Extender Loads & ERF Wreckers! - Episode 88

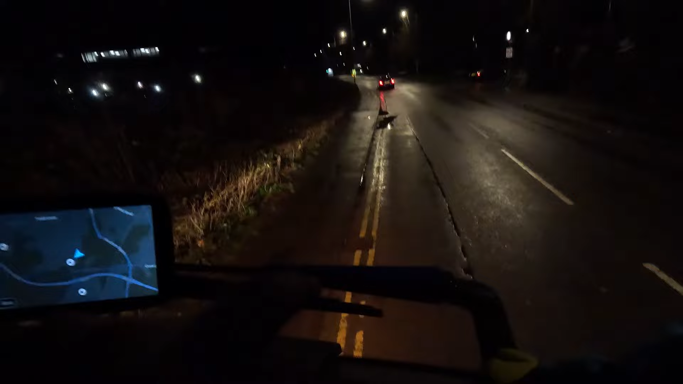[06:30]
As you can see, it's double yellow lines. Up until, literally, where my mirror is. I can't show you, but where I've parked, I've parked right with the double yellow.